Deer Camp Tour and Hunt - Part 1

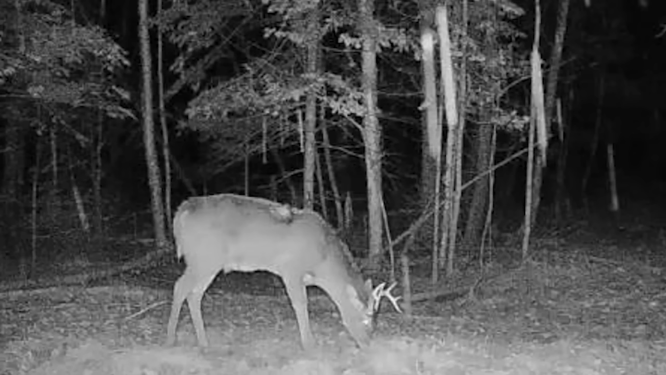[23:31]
There is a particular buck that we know is wounded. It has a hole in its back, and if I get an opportunity at him, I'm definitely gonna shoot him.